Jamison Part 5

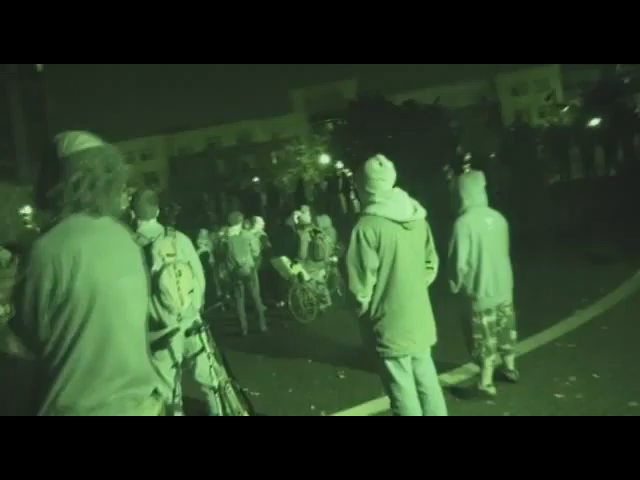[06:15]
A whole another set of police just showed up again. So, I just came up. Large group of cops just showed up. Right. I'd say about 50 of them at least. I mean, all together. Just a lot of cops, all with the riot stuff, all lined up there.
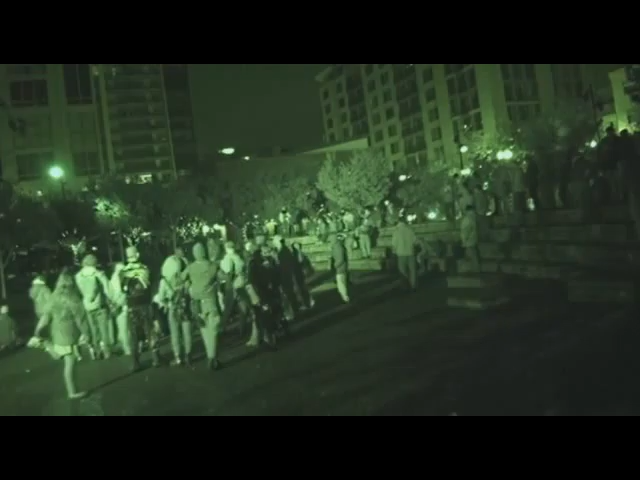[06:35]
Are there like, more coming in? Yeah, about 25 more just walked up. Corning is still directly to my right. I believe that's Fox to my left.
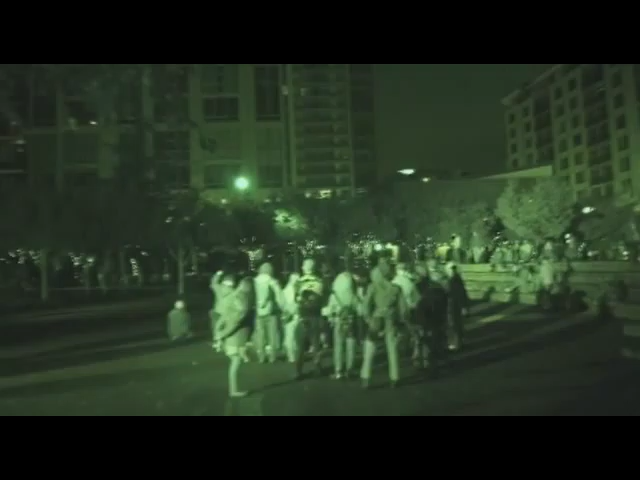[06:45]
It's kind of like they're making a big armed shoulder to shoulder across that. Maybe they're going to walk this way or something. You know? They're just trying to separate. Box in. Well, no, they want to get rid of everybody. One of my regular independent media guys I see down here is a little more to the right. This is, I'm in the middle of the media line at this point. I'm not too. And a Republican, all in the same group, being arrested! Woohoo! The political rainbow. Republican.